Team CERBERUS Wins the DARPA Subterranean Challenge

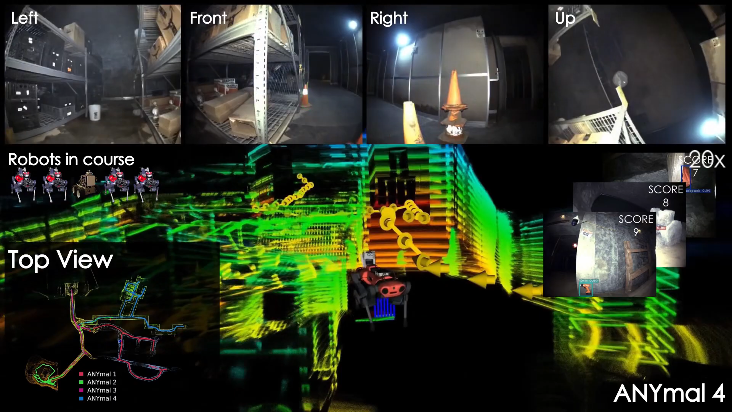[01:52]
We present instances from all the robots, the reconstructed maps from both the perspective of each robot, and a top view of the combined map, and the autonomously planned exploration paths alongside the detected scored artifacts. Thanks.